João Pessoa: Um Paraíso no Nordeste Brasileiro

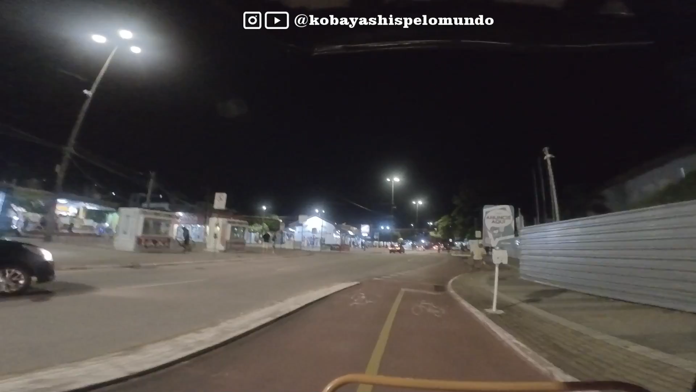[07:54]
É. Ó a ladeira! Eles já estão aqui já, olha!